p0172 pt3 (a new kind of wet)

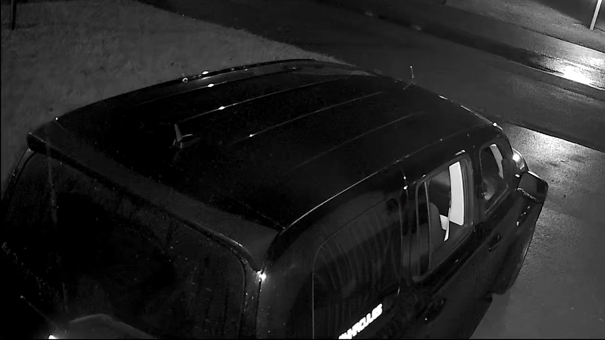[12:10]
So, a little bit after recording that, I was going through the computer, and I saw smoke. And I didn't think anything of it. With it being cold out, and the exhaust and everything, I didn't think anything of it. And I rolled the windows down thinking, you know, just the burning oil. Then I realized that smoke's pluming out the side of the car, but it's not on fire yet. But we have a serious issue.